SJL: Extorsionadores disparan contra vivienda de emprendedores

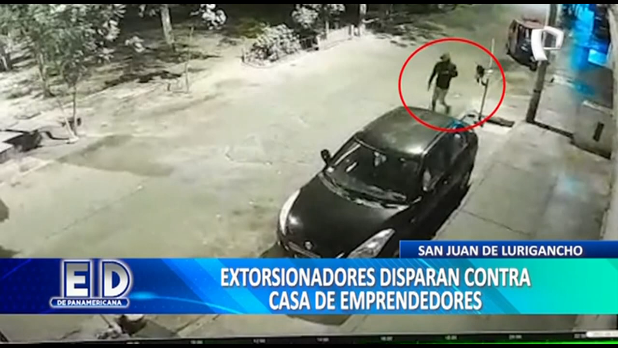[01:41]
Dispuesto a todo, saca su pistola y empieza a lanzar disparos contra el local, para luego irse corriendo y desaparecer del lugar. Cuadra 11 de Girón a Lucemas, en San Juan de Lurigancho. Fue en este punto donde un sujeto llega y lanza 10 disparos contra esta casa, que de día funciona como local y cochera.